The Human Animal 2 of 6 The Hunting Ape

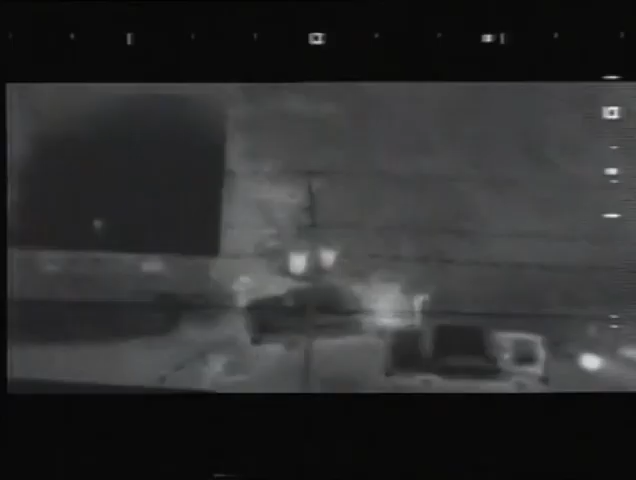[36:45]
Say the driver, he's running straight southbound down the alley. Gene just cut back to the west between the houses.
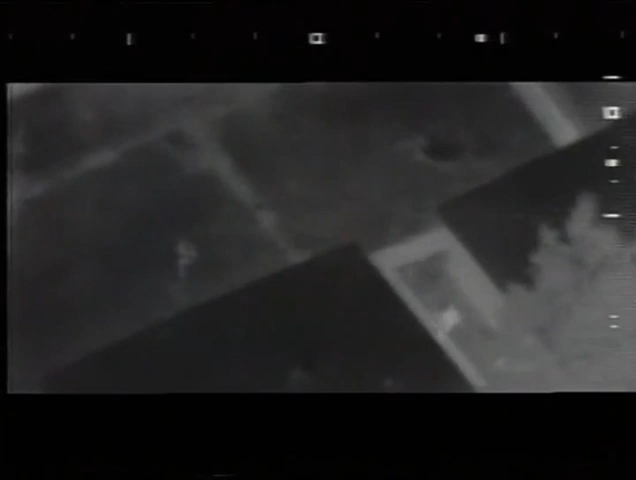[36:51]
Okay, got him crossing the fence here, coming across the street in front of the officer, still westbound. Officer's getting right up on him now.